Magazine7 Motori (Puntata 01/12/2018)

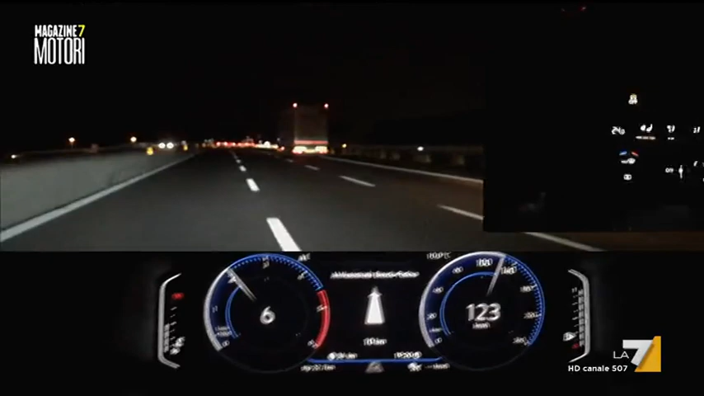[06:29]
anche di notte dove abbiamo apprezzato la piacevole strumentazione digitale ma soprattutto i fari full LED dalla profondità di illuminazione rimarchevole che consigliamo vivamente.